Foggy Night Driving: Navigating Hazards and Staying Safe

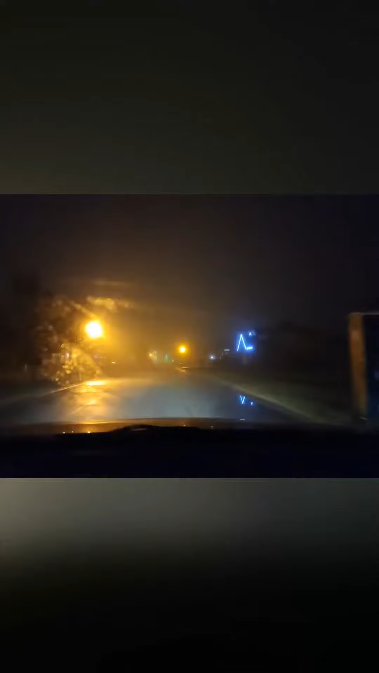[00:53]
as you can tell it's a little hard to see so i'm slowly getting the windows prepped and ready and i'm trying to be safe right it's taking my time
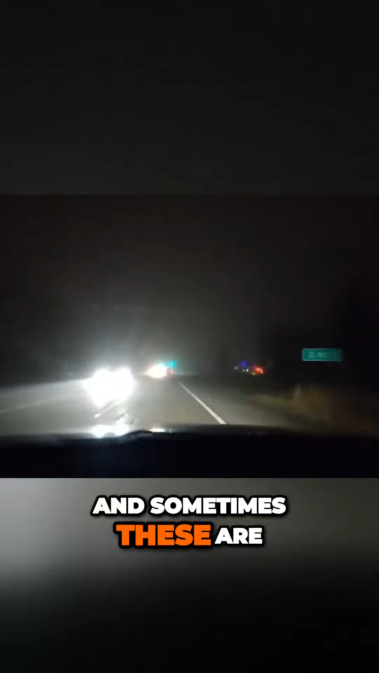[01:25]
and sometimes these are the night drives that i'm out with my clients with my students high beams
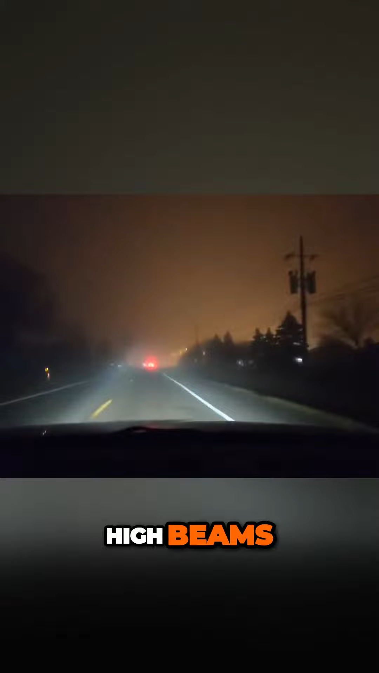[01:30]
low beams so you got to realize the difference